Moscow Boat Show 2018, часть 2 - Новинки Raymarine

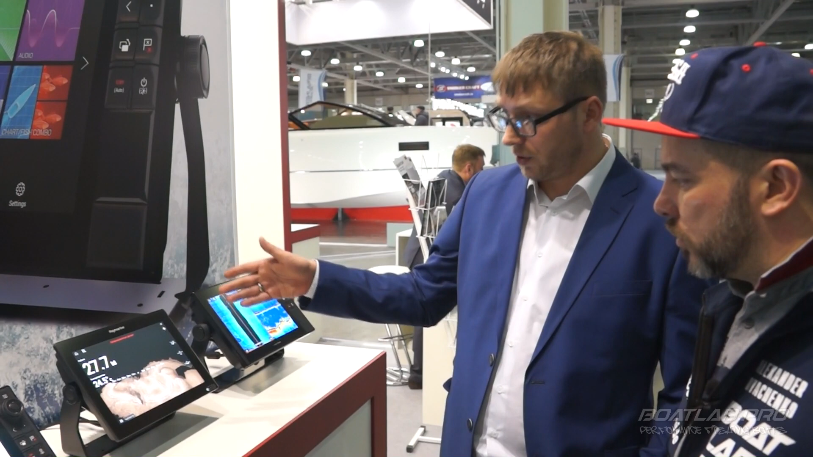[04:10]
оставлять карту объемную, рельефа дна. То есть вы можете проходить, записывать эту карту и уже видеть практически там целый водоем.
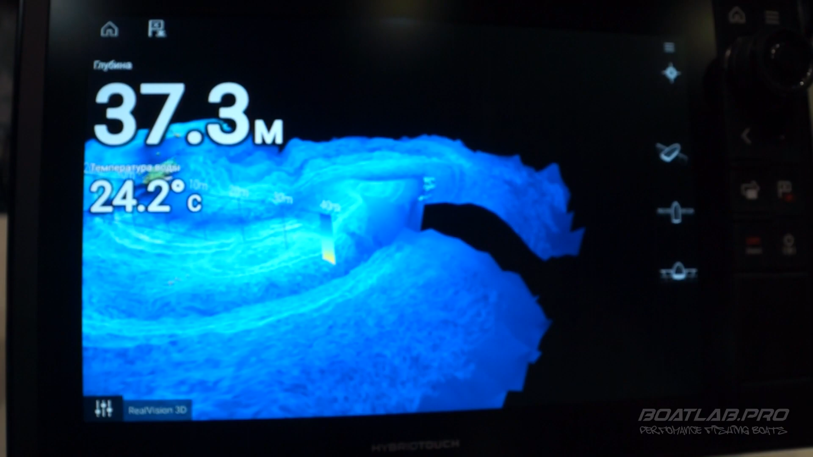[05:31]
On screen: depth 37.3 m, water 24.2°C
Ваше уже смотрение, что глазу приятнее.
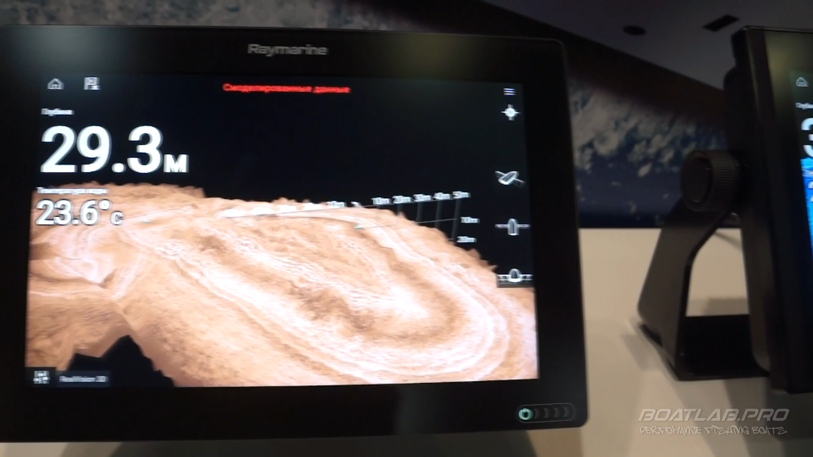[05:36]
On screen: depth 29.3 m, water 23.6°C
Дальность захвата, непосредственно до построения объемной картинки, она выбирается в ручном режиме.